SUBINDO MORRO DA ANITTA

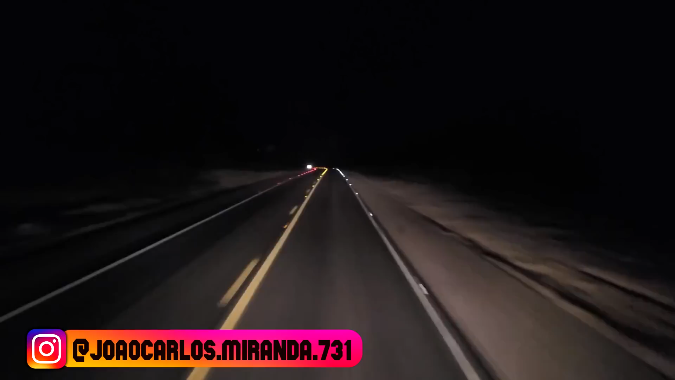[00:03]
Olha a pista bem sinalizadinha, coisa mais linda. A visibilidade é outro nível. Olha aí. Você tem uma visibilidade de mais alcance.
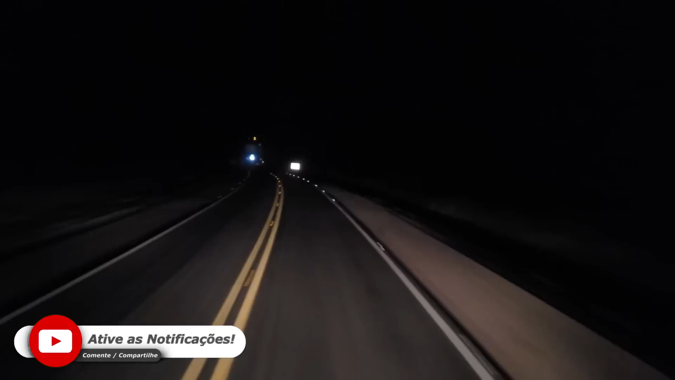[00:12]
Show de bola, viu? Saber o tanto que nós já sofremos nessa rodagem aqui.